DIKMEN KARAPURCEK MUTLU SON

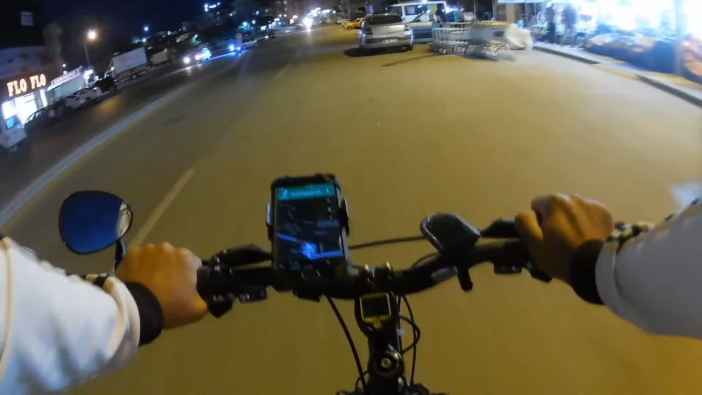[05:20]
Evet, Karapürçe'ye girdik. Son 3,5 kilometre. Oğlum bu nasıl bir yer ya? Hiç. Allah'ın unuttu. Wow değil. Gene mamak çıktı karşıma. Mamak, mamak. Buralarda mamak bakıyormuş. Şu ışığımızı yakalım. Mamak. Mamak. Mama.